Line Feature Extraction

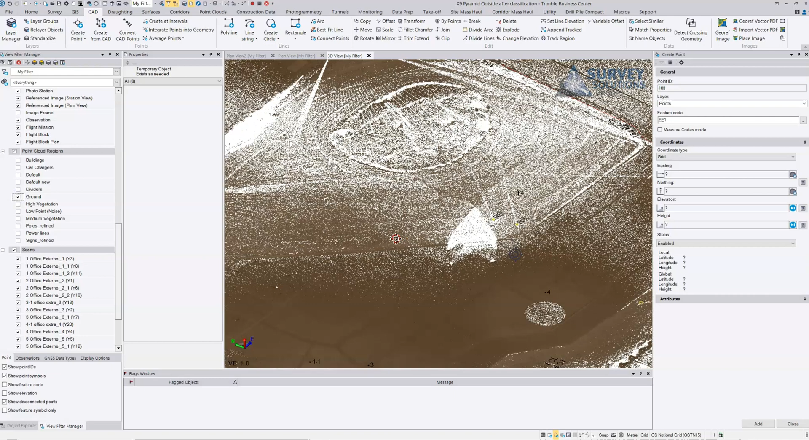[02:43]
So first of all if I just move into this location here,
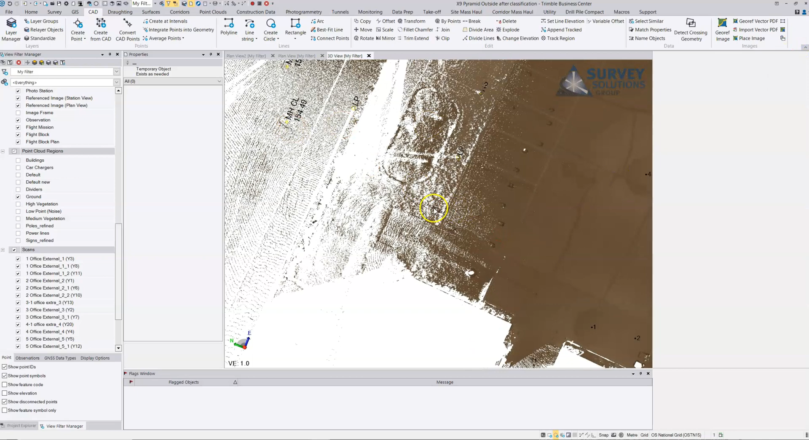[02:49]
this tool is very very good for sort of more
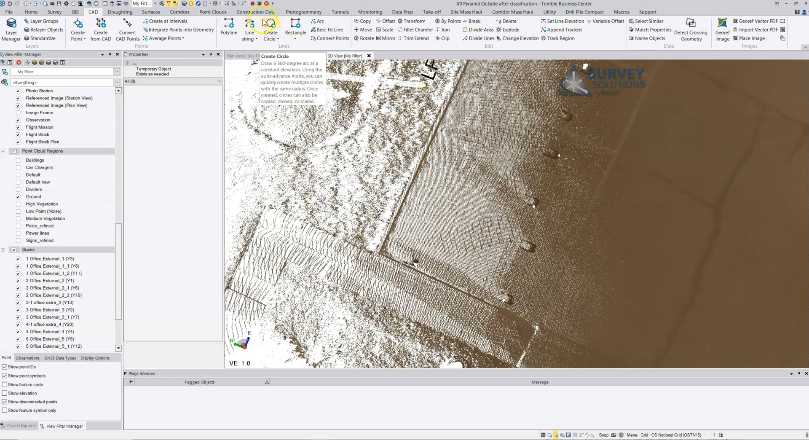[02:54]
open roads where you're not getting lots of changes of shape so we go to point clouds and we choose extract line feature and we choose kerbing gutter and we just choose a cutting plane
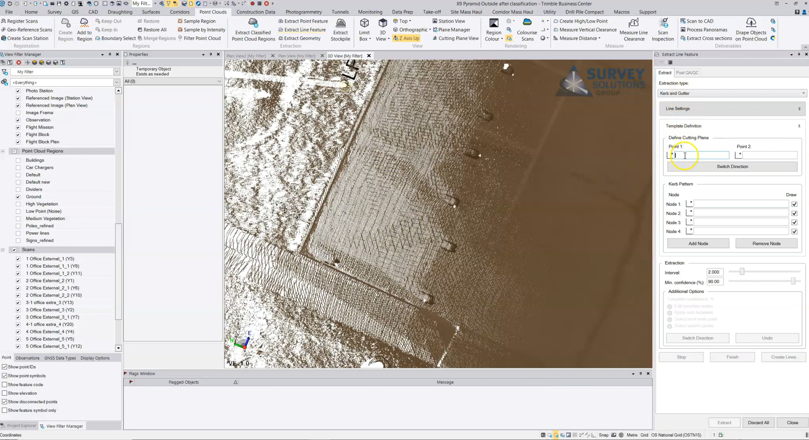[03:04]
one on the top of the curb and one on the roadside of the curb
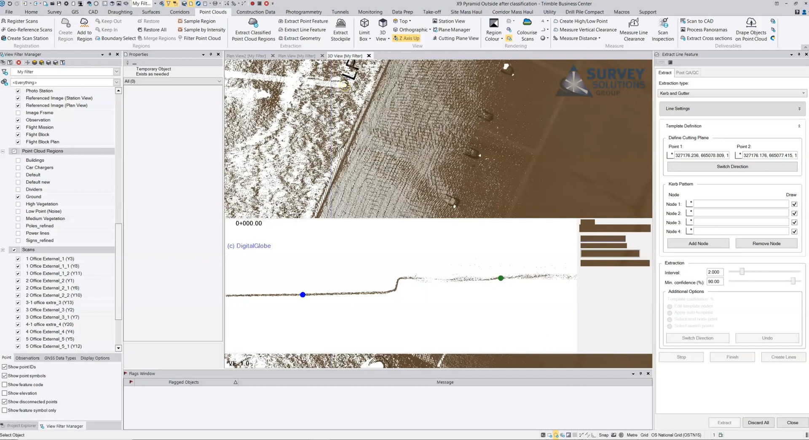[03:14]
and we can see that we see this slice through the curb and what I can do is basically just add the nodes where I actually want the various points to be extracted from so I'm just going to what I'm looking for is that general shape as we extract and then we can say okay I want to extract a point every two meters, I want a 90 percent confidence between each step and then I
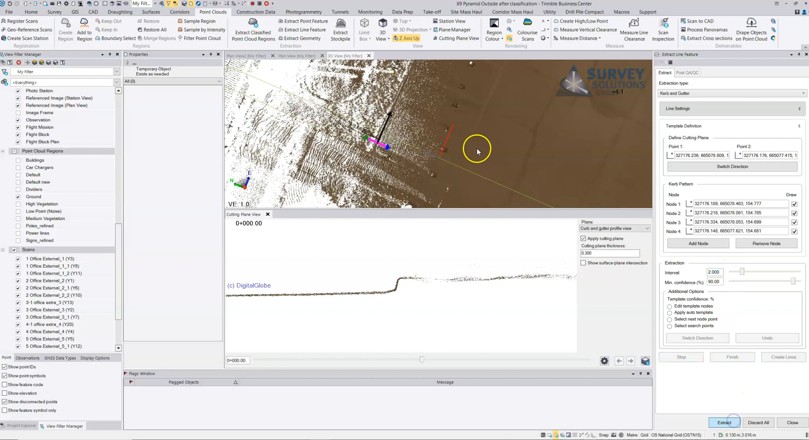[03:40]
just choose extract and this tool can batter along big road sections very very quickly.
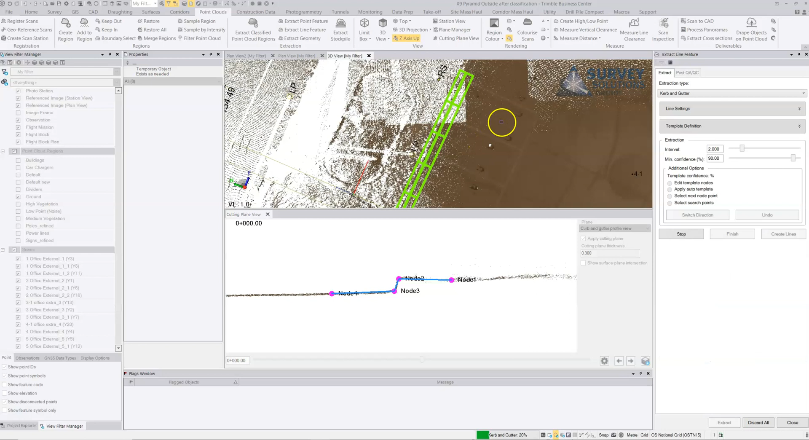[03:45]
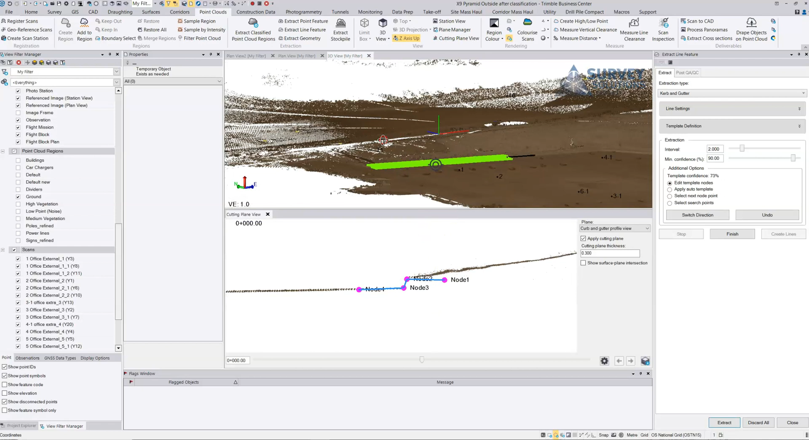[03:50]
You can see here it's stopped after a few because we've got this change of shape on the grass and I can just update that and continue and just let it carry on extracting or what I probably should have done is bring the node in a little bit closer.
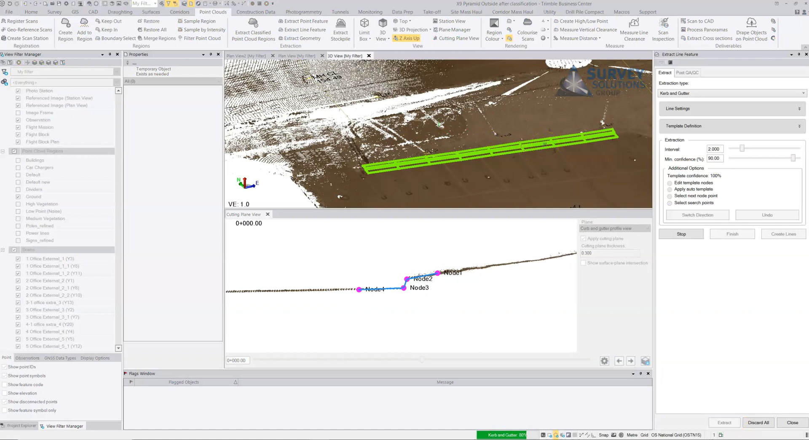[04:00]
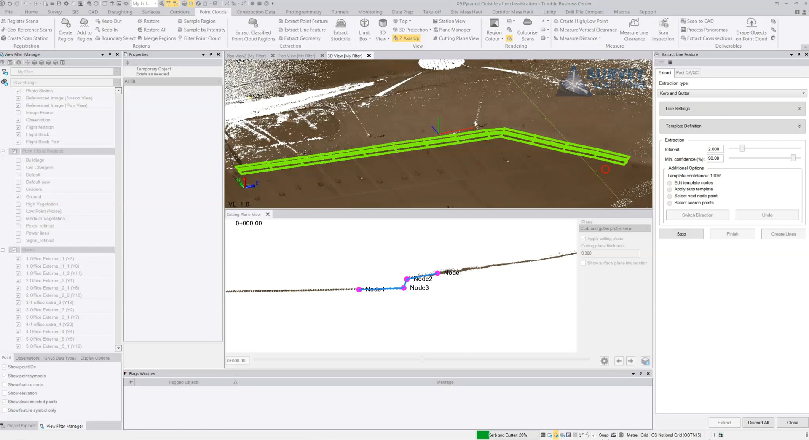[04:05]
And you can see that it's extracting the curbs all the way through. We do have a few so we've got a drop curb here so you've got a couple of options if we're only actually a channel line that we're interested in what we can do is we can just say
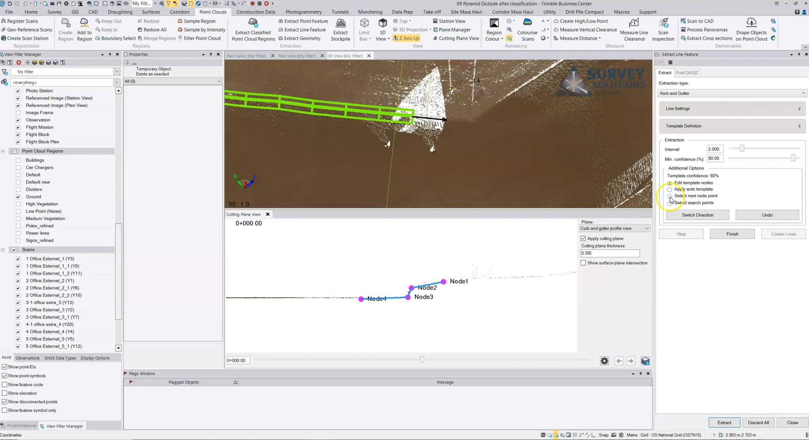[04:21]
select next node point and we can say the node point that we want to actually update is node number three
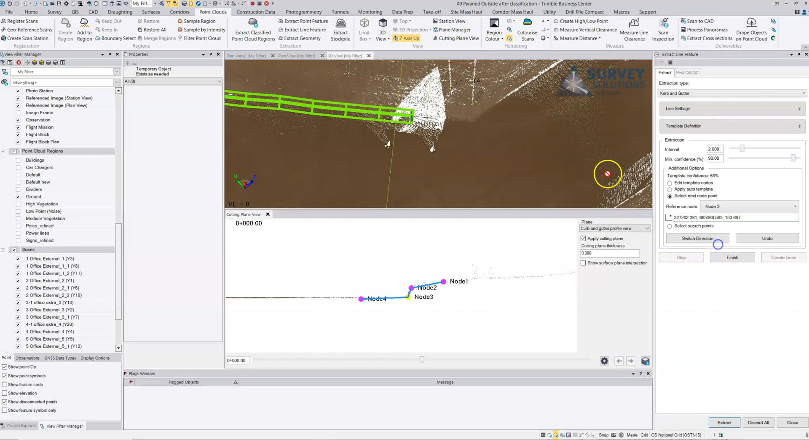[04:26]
and if we're not interested in modeling this type of channel change then I can just say
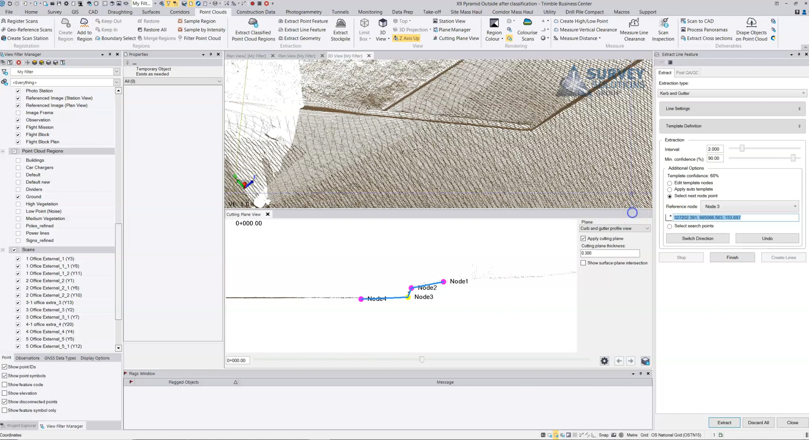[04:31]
look forget about it just move on to there and
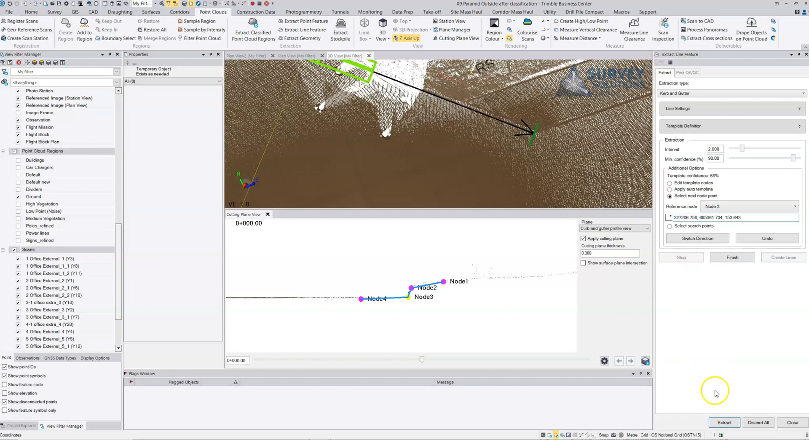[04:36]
just extract and then we can do exactly the same for the next
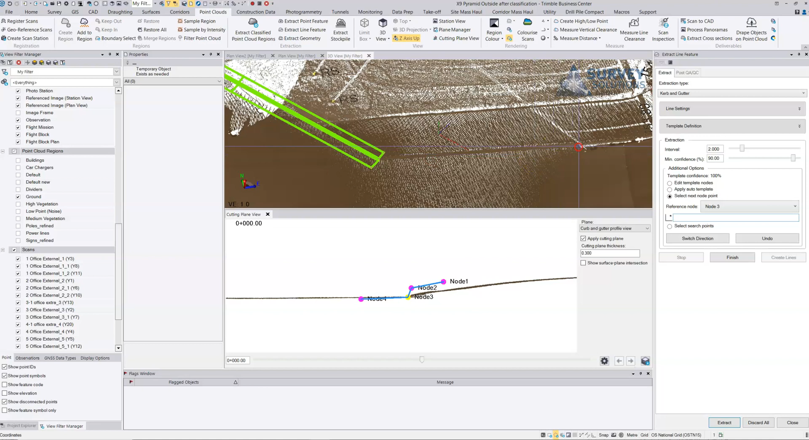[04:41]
location and we can say
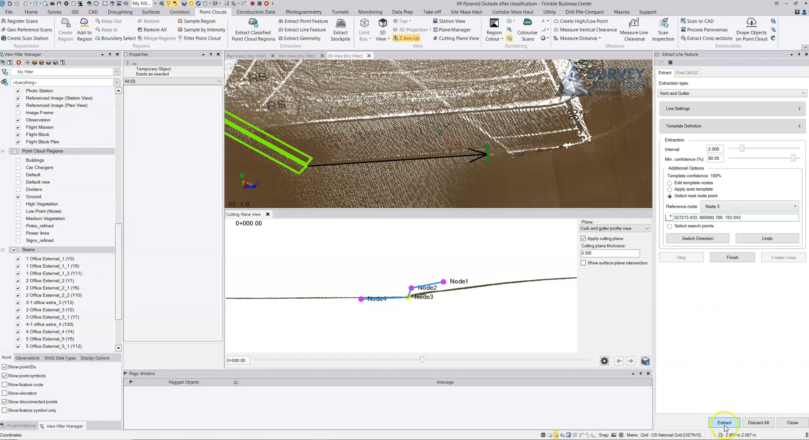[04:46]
extract and it will jump on and then we can basically say and here the shape has changed a little bit so it's basically starting to say okay this you're going to need to help me out here so we're just going to update that location there so let's edit
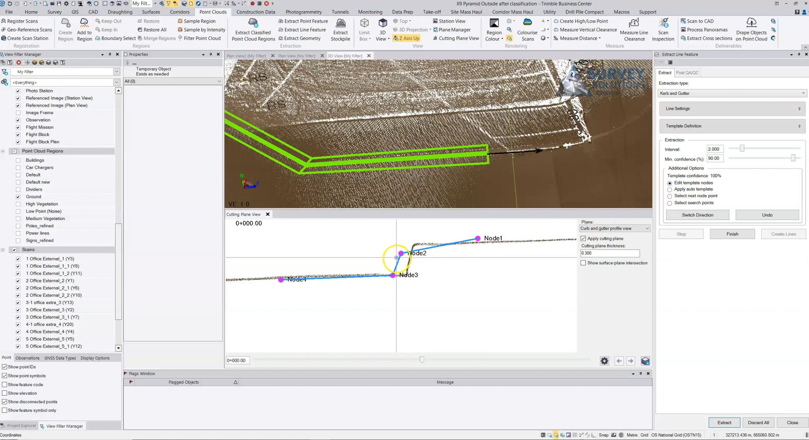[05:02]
the template nodes again and we can just do here and here and extract
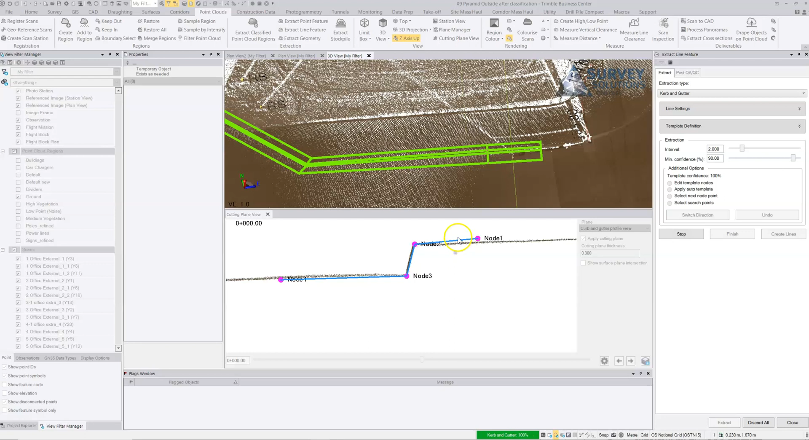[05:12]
and this going around this corner here again we've got a drop curb and again this is where we're going to have to help it through so the first thing I would do is just undo it.
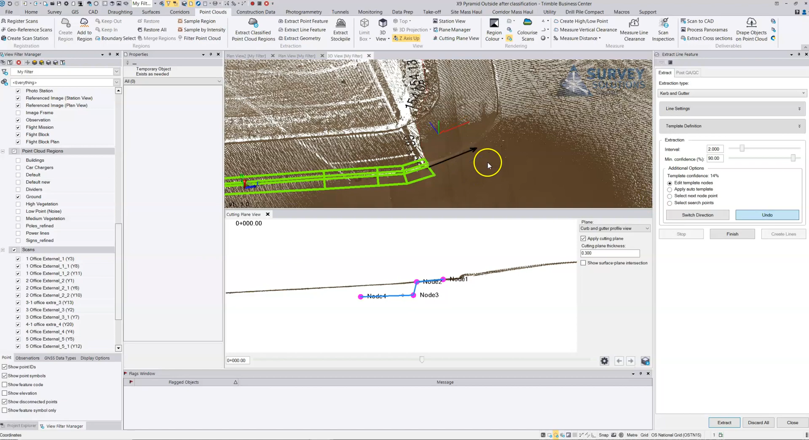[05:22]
This works extremely well on open
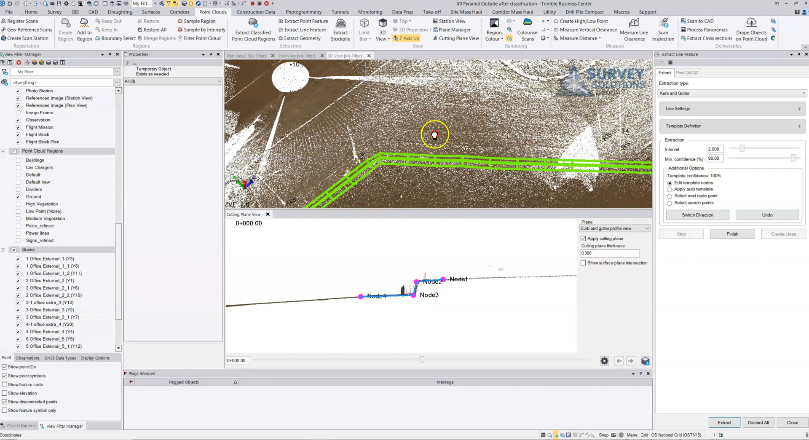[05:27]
roads nice regular curbs it's an extremely good tool for extracting curbs and you get the curb on the top of curb another tool I'll just show you
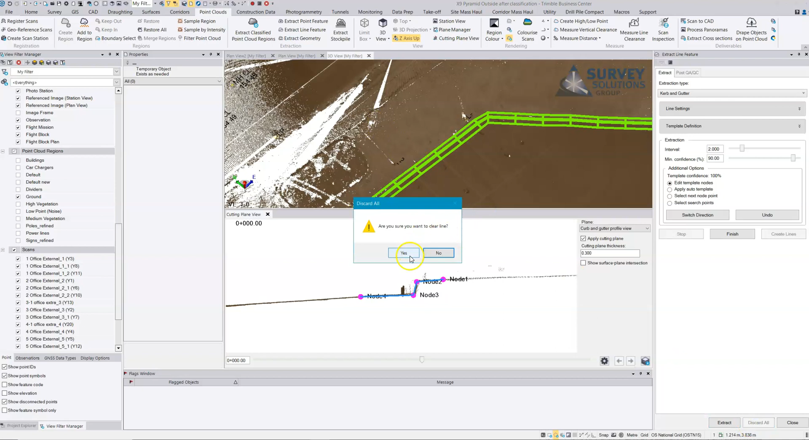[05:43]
I'll show you in a different section so I won't bother saving that I'll show you a different section and it's not by
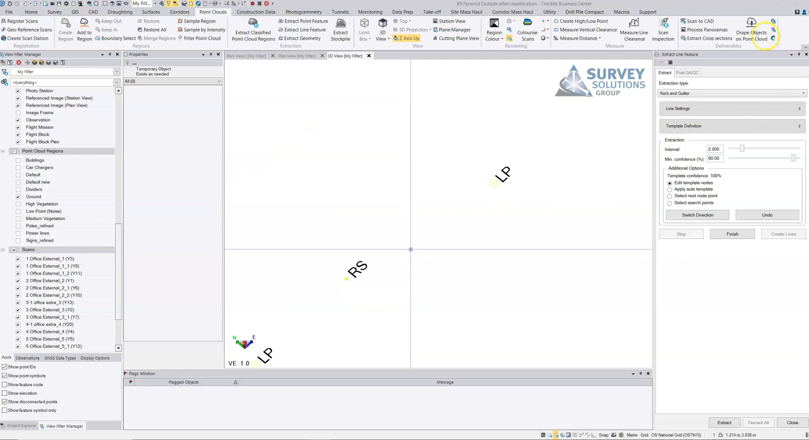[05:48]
using the extract line feature we're going to basically do it as a traditionally coded point so we're going to go to card we're going to create point and we're going to choose to choose the option we're going to choose the option to hold it as a curb
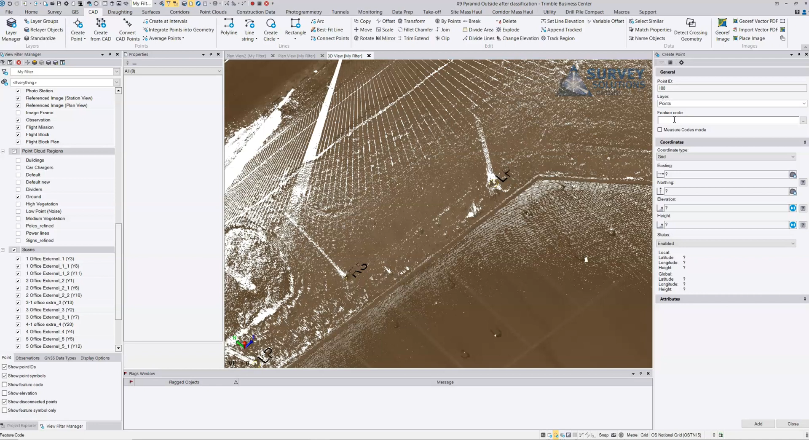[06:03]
and this time we are going to use the smart picking mode which is gutter now the reason I like this particular one
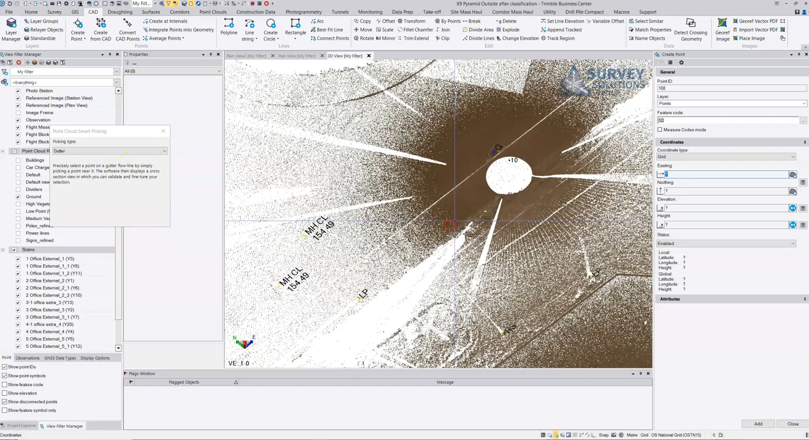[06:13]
is for this sort of situation which I'll show you